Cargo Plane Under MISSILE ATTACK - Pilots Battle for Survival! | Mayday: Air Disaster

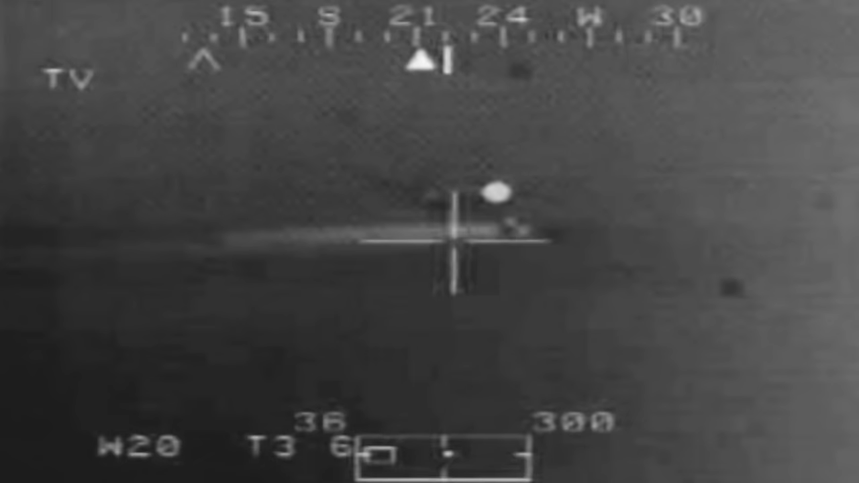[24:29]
This remarkable video, seen here exclusively for the first time,
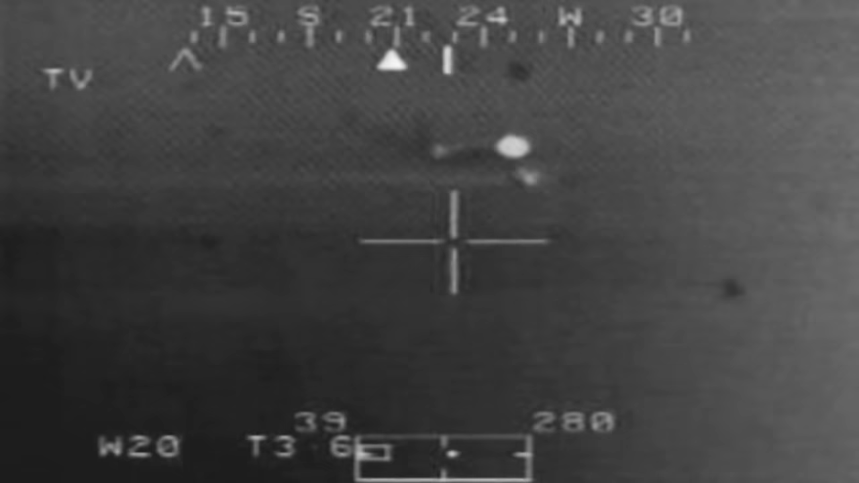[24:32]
was shot with the infrared heat-sensitive camera of a US Apache attack helicopter.
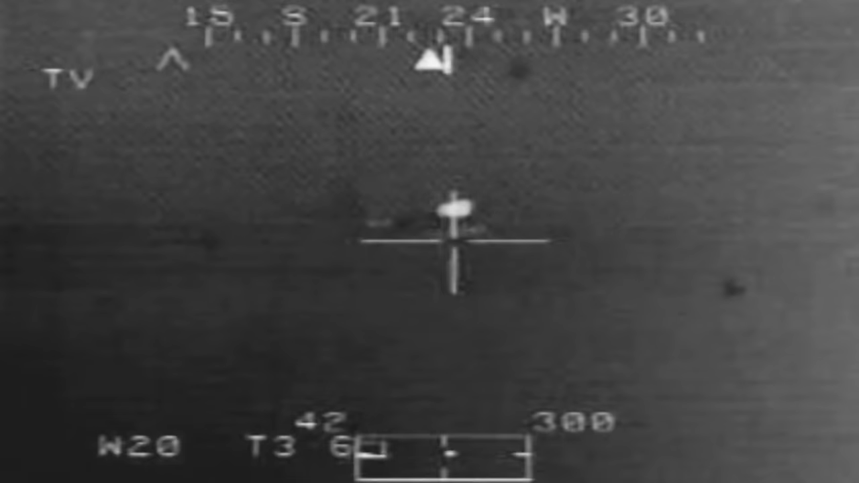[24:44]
Take time at 5-4, Tower. Roger, 5-4 is observing the aircraft inbound under our sighting system.
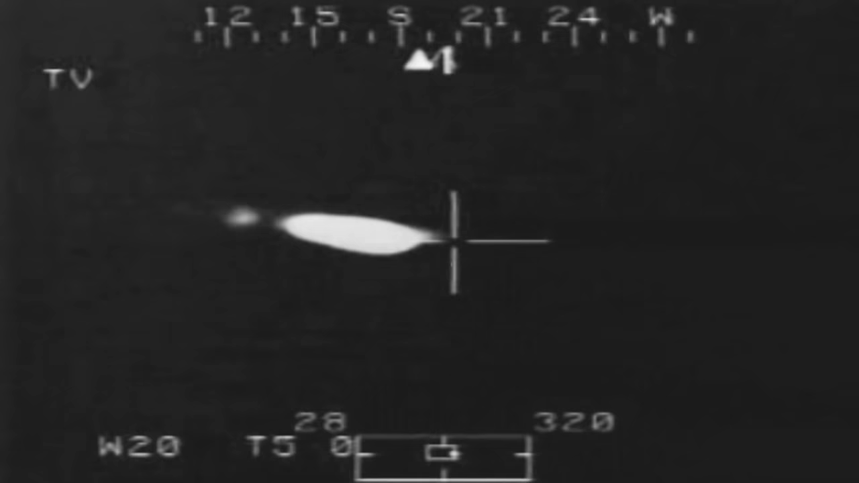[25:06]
but we have a bit of problems controlling the aircraft.